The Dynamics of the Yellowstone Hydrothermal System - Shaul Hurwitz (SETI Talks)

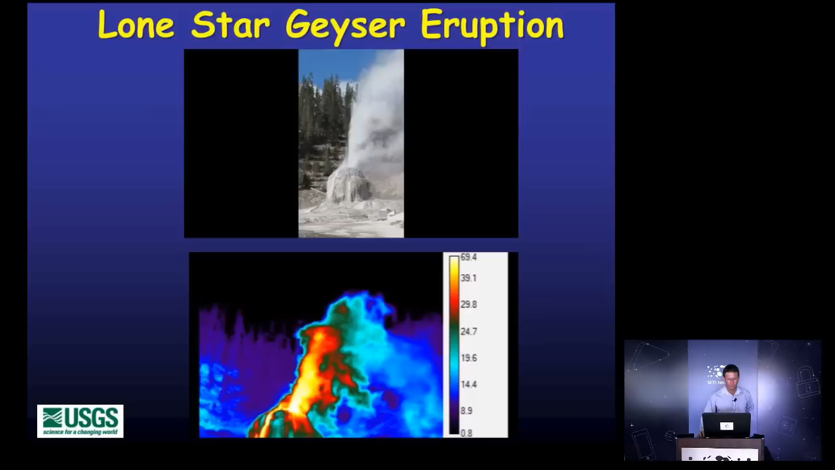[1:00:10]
So again, you saw that there's, using the thermal infrared, we can infer a lot of things about the plume, about the heat moving out of the system. And so on.